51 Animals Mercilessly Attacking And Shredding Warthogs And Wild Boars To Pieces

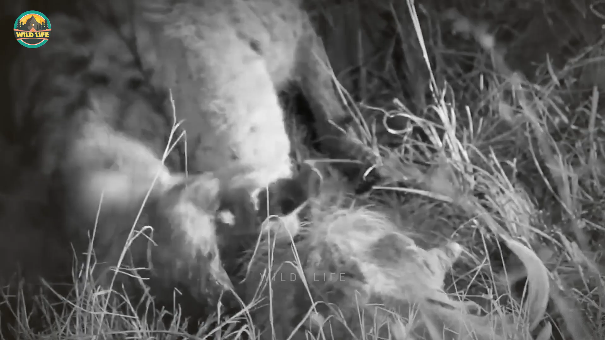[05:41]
indicating that things did not improve with the hyenas. Even lions aren't safe in the Serengeti.
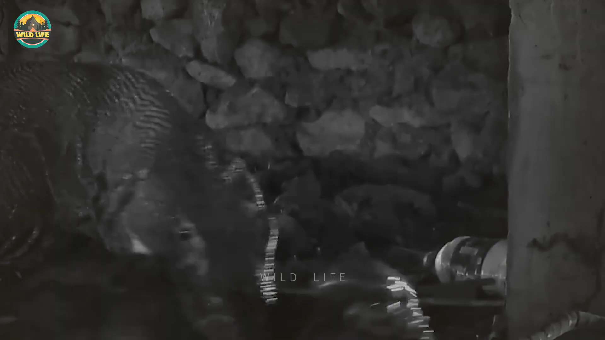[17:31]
and when they looked where the noise was coming from, they saw a Komodo dragon killing and eating a young wild boar.